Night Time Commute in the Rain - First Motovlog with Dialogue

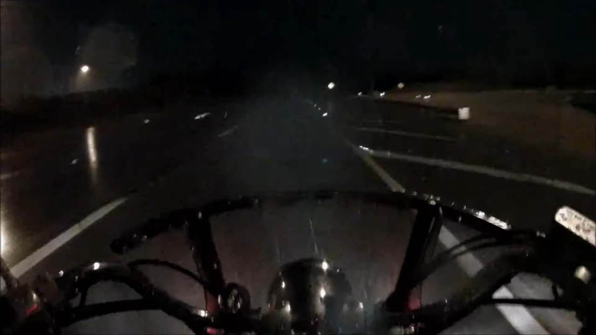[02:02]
And my commute is mostly highway so I was going on average about 60 miles an hour.
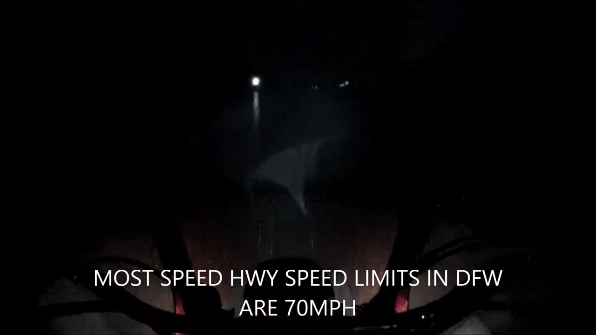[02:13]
And lo and behold everybody else around me was definitely not going 60 where I felt like I was flying at 60.
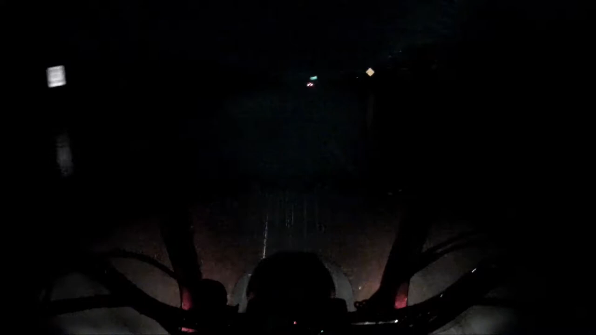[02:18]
And pitch flag rainy weather and most of the people were flying by me like it was daytime and dry.
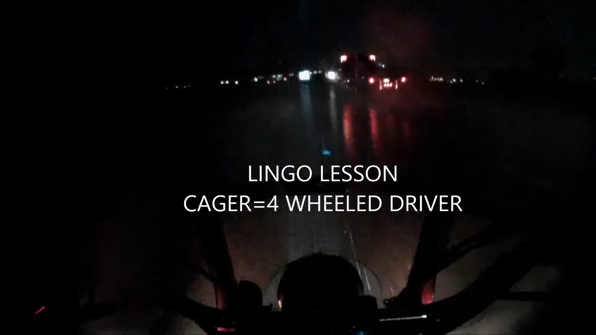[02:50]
But as far as being scary and fucker factor. Definitely had the intensity of slight anxiety. As far as being scared, I really only got scared once when it was so dark out I couldn't see the lines anymore even with the headlights.
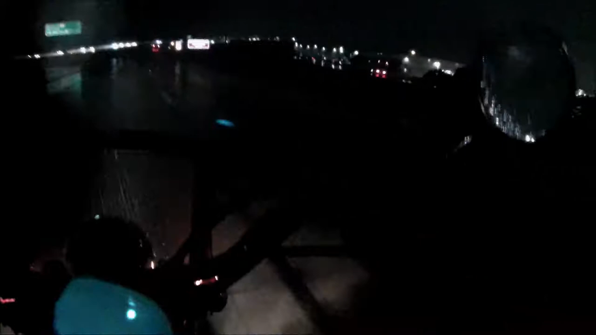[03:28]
Just kind of followed in his weight that he left behind with his tires.
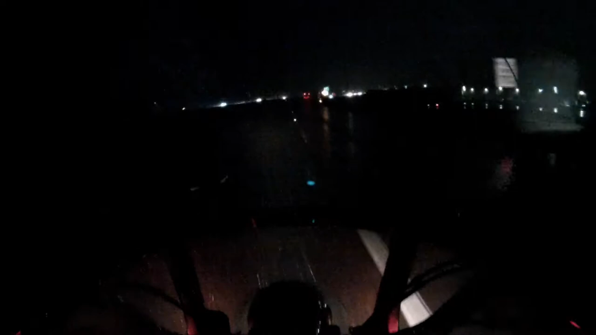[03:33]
The cool thing is when you're riding in the rain and you're falling behind a car. The car cuts out a channel like a boat through water. It leaves a wake. And if you just drive in that empty spot it clears most of the water and the debris out.
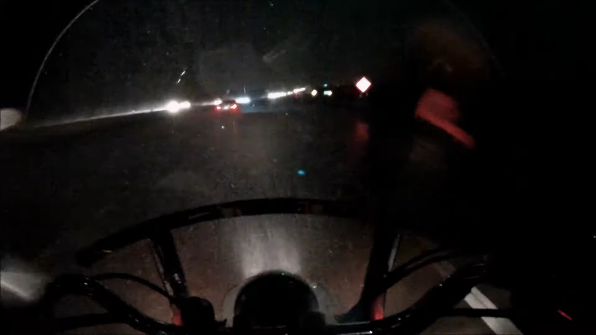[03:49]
So you get a lot better traction.
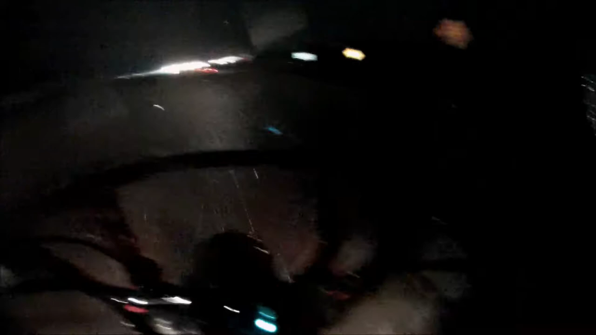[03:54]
And then you have people like this joker that just turn and put the blink around at the same time. So a quick tip for all you newbies out there. Myself included. Drive in the wake that the car creates in front of you. You don't want to drive in the middle here. If you're in the middle the rain is bad. Because you have run a higher risk of hydroplaning. Running into a pothole that's unseen. But if you drive in the wake left behind from the vehicle in front of you. It's a lot safer.
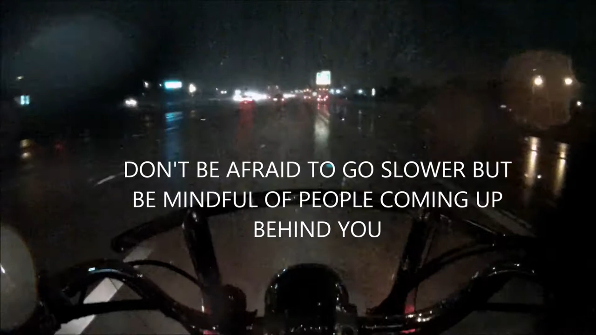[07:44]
So that way you don't get rear-ended by so many hauling ass up behind you that's not paying attention. Because you are a lot harder to see at night. Let alone if it's raining. So. Give yourself some room.
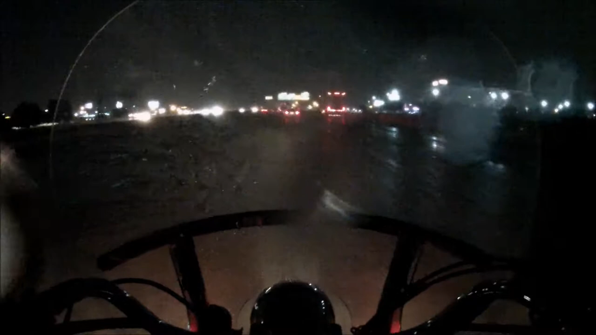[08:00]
From the car in front of you. And pay attention to the cars behind you. As you can see here. In some of this footage here. That'll. That'll. The only time I really got scared. And. Definitely puckered up. And got real tense. And locked up. Was. When I was coming down the top of this really big hill. And I could no longer see the lines. The lines on the road. And the headlight didn't do shit. So. I couldn't see in front of me.